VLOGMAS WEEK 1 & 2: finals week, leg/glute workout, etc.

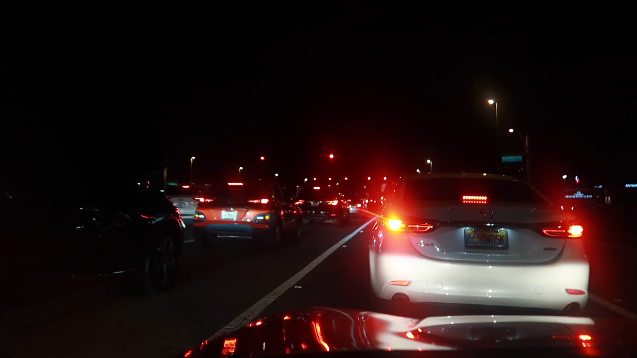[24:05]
Fun traffic. We still have 30 minutes to get there.